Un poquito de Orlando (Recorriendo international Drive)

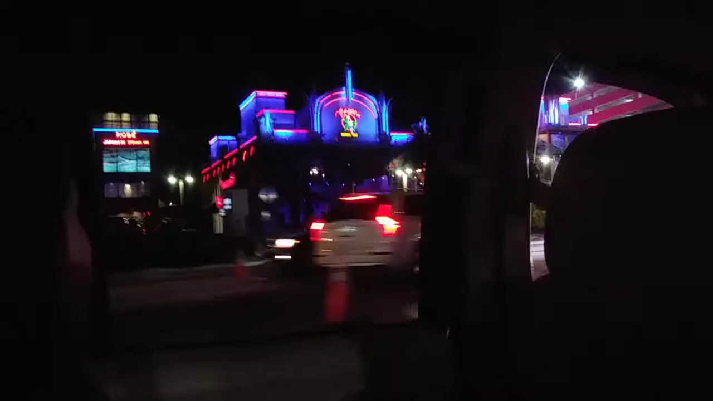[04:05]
aquí Mangos oh si es el Tropical Café y aquí restaurante mexicano BJ's
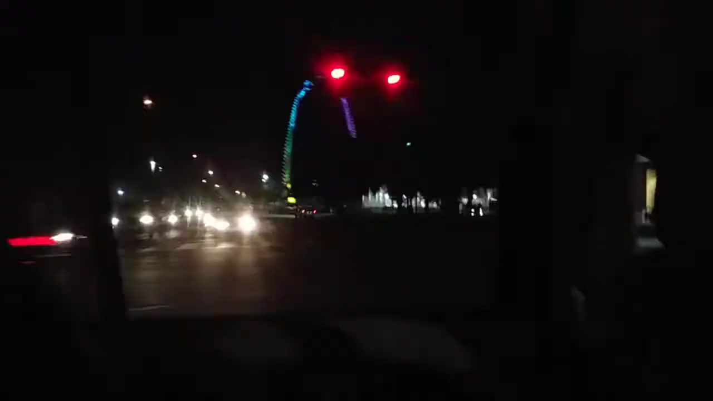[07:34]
y por allá está una feria que se llama Funspot allá se ve allá el ¿cómo se llaman así?